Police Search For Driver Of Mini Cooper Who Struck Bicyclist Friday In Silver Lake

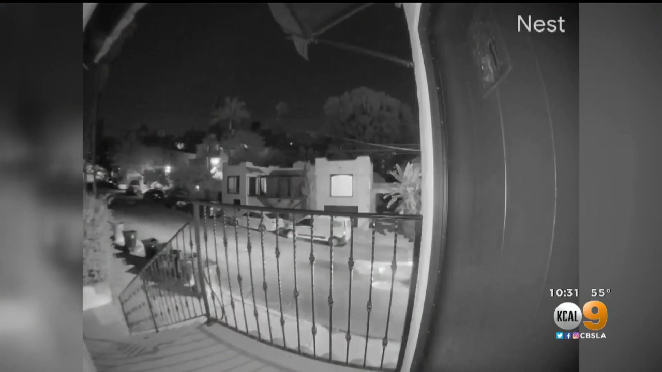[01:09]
DETECTIVES ARE SEARCHING FOR THE DRIVER OF THE MINI COOPER SEEN IN THIS VIDEO.
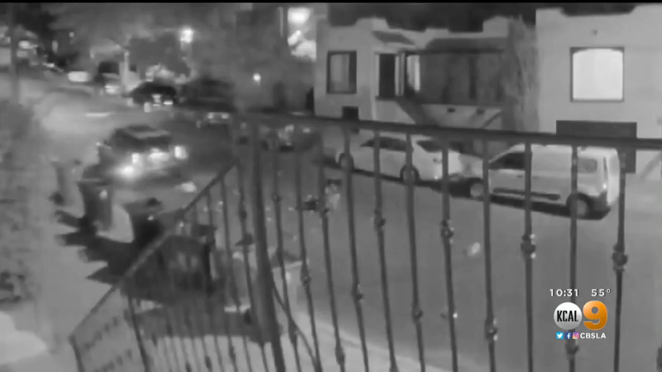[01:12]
FOR WITNESSES IT'S RED, BUT ALSO WE HAVE VIDEO THAT MIGHT SHOW IT MIGHT BE A DARKER COLOR, A DIFFERENT COLOR OTHER THAN RED.